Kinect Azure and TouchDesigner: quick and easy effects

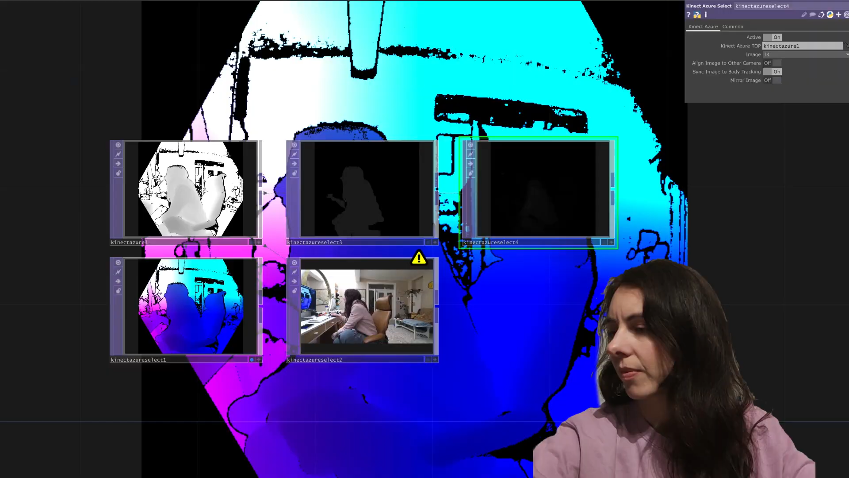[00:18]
First off, just testing at my desk.
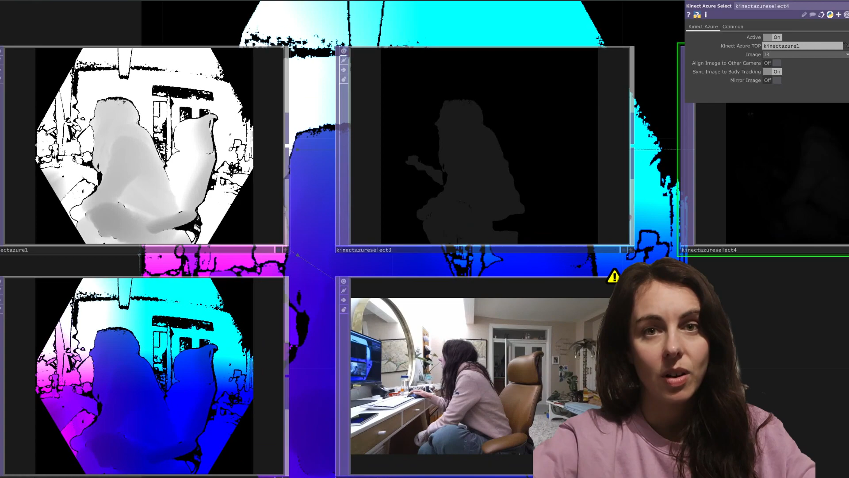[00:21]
I've got lined up here a couple of different modes that the Kinect can work in.